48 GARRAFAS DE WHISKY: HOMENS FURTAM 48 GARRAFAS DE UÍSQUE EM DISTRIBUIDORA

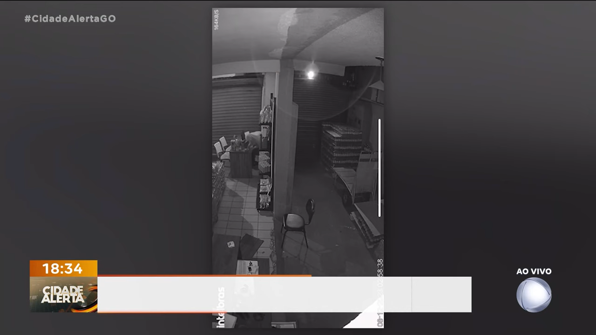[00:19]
Olha lá, ó, ó o Peba. Rapaz, o Peba, é o Peba.
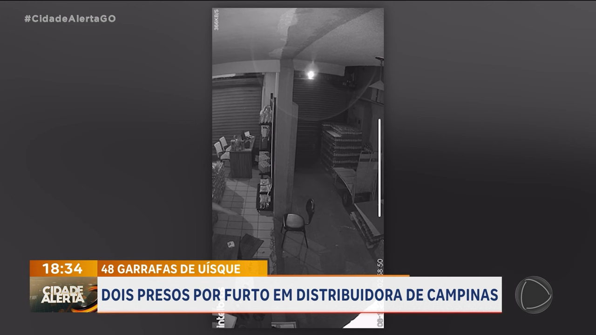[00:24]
O Peba conseguiu furtar homens, na verdade, não foi só esse Peba aí, não. Esse é o que apareceu na imagem, que iria ficar famoso e ficou. Conseguiram furtar 48 garrafas de uísques em uma distribuidora, lá da região de Campinas. Só que a polícia conhece a Pebaiada, sabe onde é que eles entregam o produto do furto, bateram em cima e o que aconteceu, revando Oliveira.